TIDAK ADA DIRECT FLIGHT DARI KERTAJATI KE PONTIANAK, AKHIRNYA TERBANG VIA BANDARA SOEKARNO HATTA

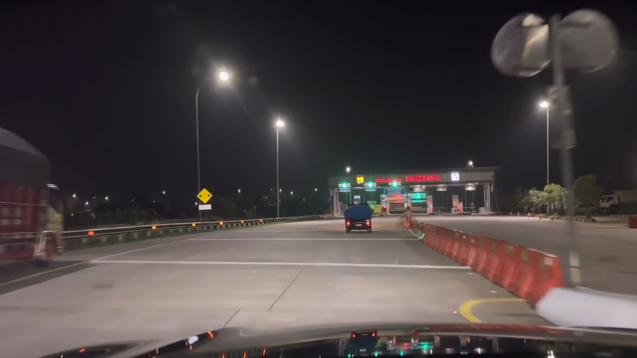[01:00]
saya sudah masuk ke GTO sumedang ya dan kita akan menuju buah batu exit di dan nanti langsung ke
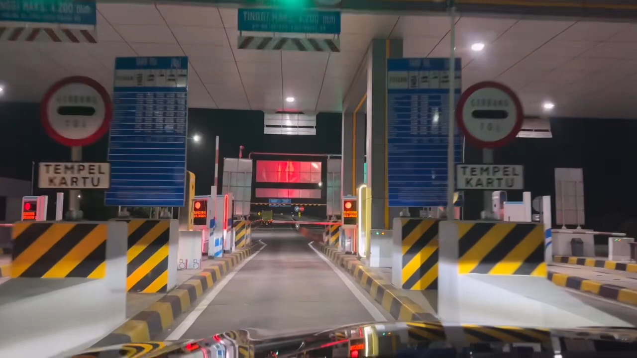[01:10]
prima jasa ya pool prima jasa yang ada di batu nunggal nah sebab sekalian seperti inilah perjalanan saya selama ini ya jika ada penerbangan di jakarta ini terpaksa saya harus berangkat pagi-pagi kadang-kadang jam 1 pagi ya untuk menjal pesawat